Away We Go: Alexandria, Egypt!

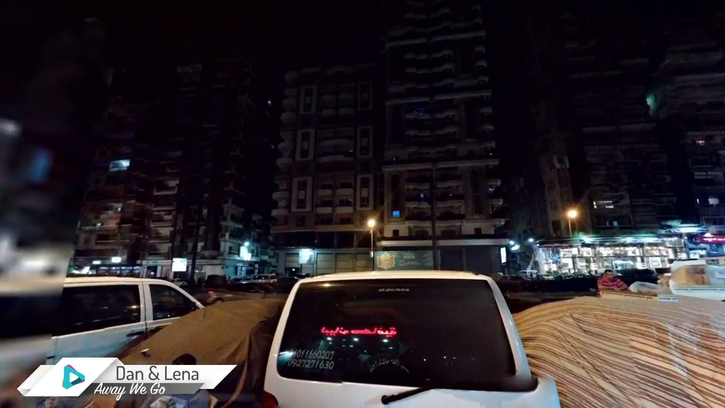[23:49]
And the cars are covered. Oh, look at that, it's cool.